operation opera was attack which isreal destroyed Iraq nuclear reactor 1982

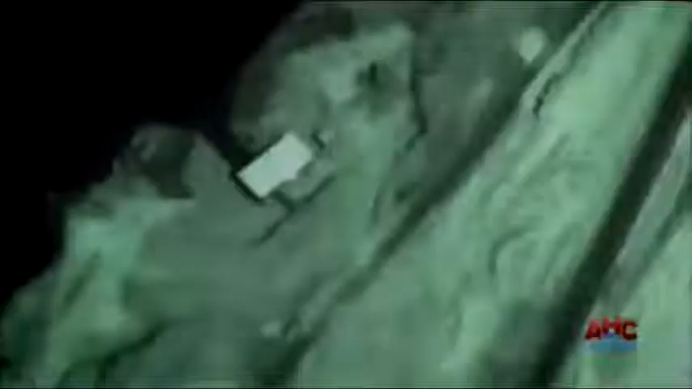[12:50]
Israeli satellites now pinpoint a large building at Al-Kabar.
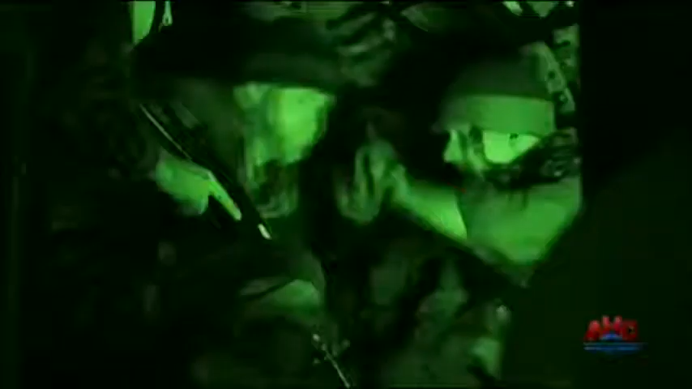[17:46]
The commandos are dropped a safe distance from the facility.
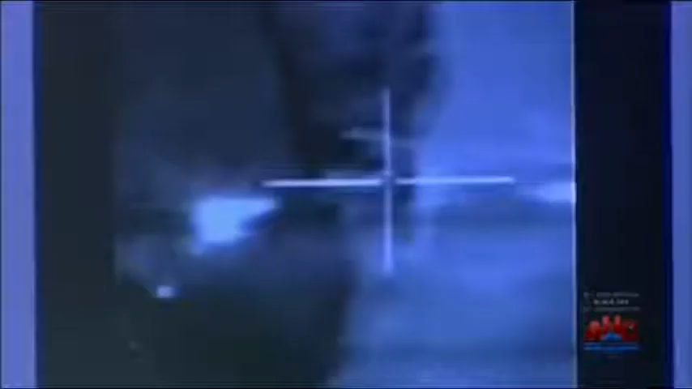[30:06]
As the pilots focus on the target, they are at their most vulnerable. You have 1 minute that you are exposed to everybody,